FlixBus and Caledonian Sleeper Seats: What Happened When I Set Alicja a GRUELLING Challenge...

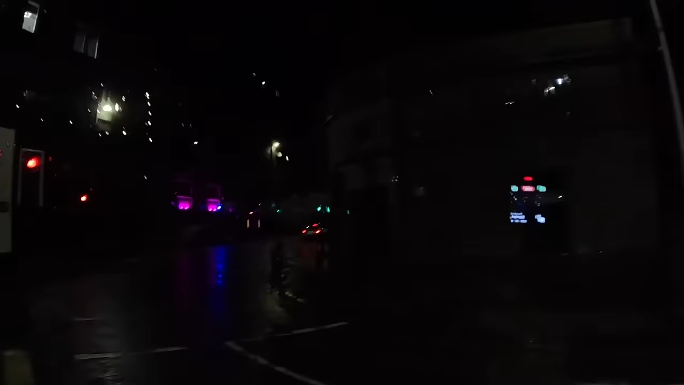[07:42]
West of Fossil Park, on the French Road, on the Victoria Coast Station. Right, Katie, sit back, relax, enjoy your journey.
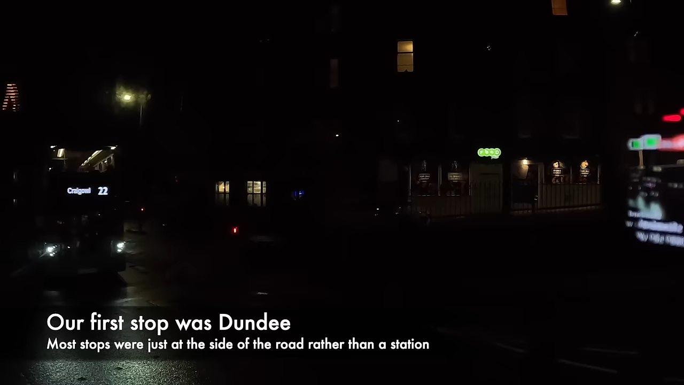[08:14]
And we'll host you again soon. That's Dundee West Market Gate in a few moments' time.